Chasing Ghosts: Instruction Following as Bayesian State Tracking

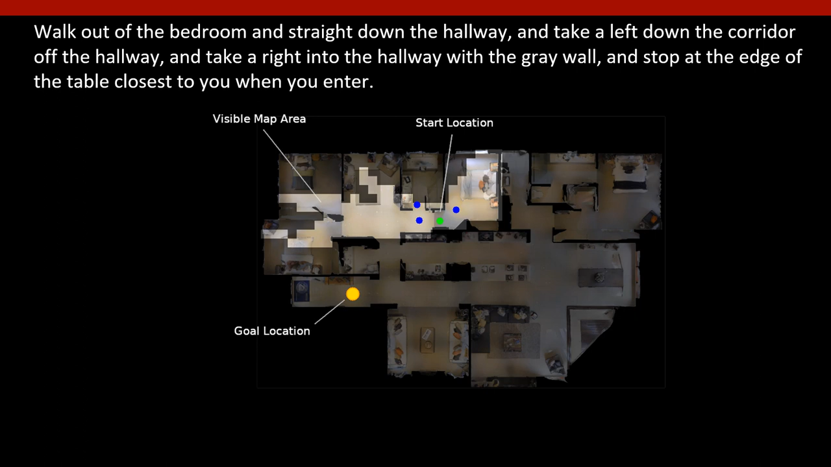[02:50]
As the agent moves it builds a map shown by these lighter colored pixels, and at each step computes a belief, shown here, over the most likely trajectories that might lead to the goal,